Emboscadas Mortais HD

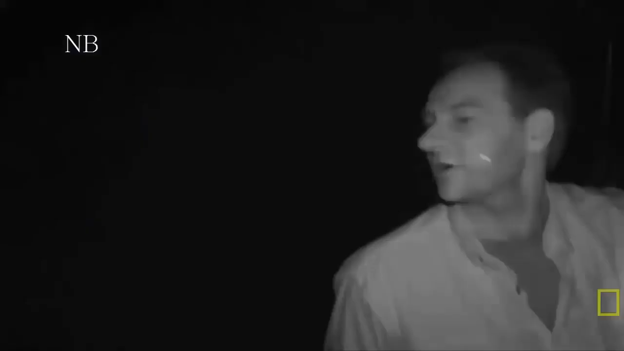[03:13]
Juro que vi um submergido. Os aligatores se alimentam de peixes. Eles não perseguem suas presas. Se escondem.
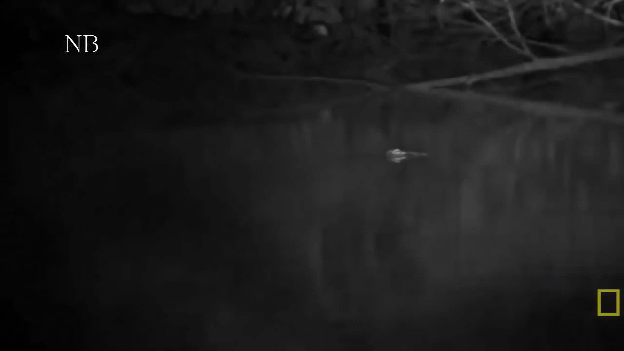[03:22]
E esperam que elas venham até eles.
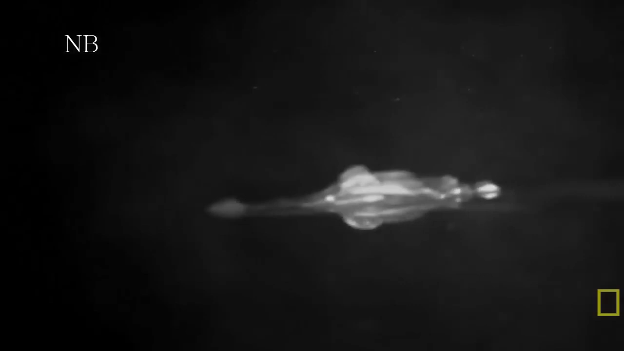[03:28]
A chave para ser um predador de emboscada é ser silencioso, ser capaz de ficar escondido para chegar perto de sua vida.
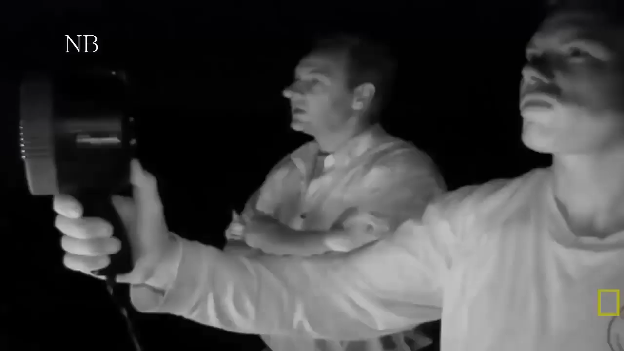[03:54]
Muitas vezes, quando eles ouvem um chamado angustiado, eles vão verificar o que é.
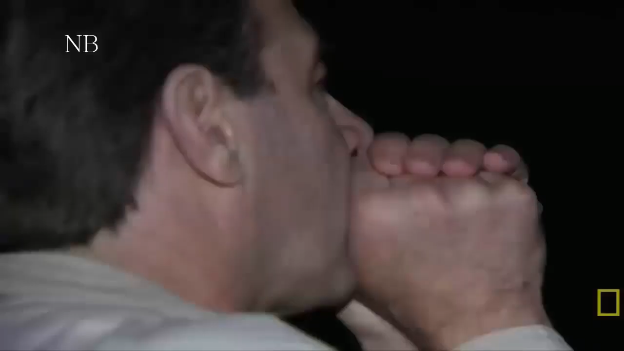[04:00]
Um inimigo chamado de angústia de um filhote de aligato. Está funcionando. Para onde ele foi?